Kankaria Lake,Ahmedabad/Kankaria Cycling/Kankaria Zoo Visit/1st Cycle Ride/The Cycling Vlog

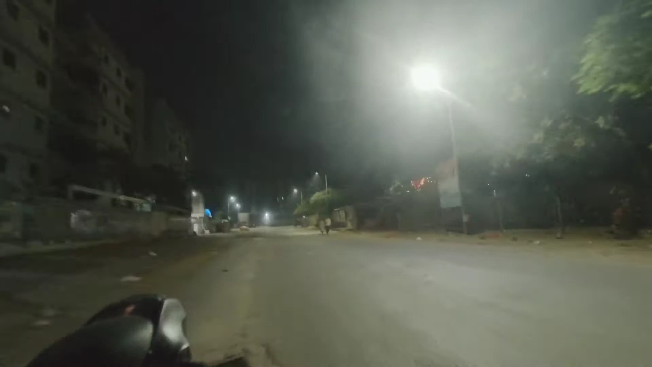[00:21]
लेट अस सी, आपको अहमदाबाद का ये कांकरिया दिखाऊंगा आज। मोस्ट प्रोबेबली सबने देखा ही है जो भी अहमदाबाद में रहता है, लेकिन कुछ लोग हैं जिन्होंने नहीं देखा है, तो लेट अस गो देयर। कुछ साइकिलिस्ट आगे से लेफ्ट गए हैं। थोड़ा अंधेरा है, सुबह के 6 बजे हुए हैं, 6:15 बजे हुए।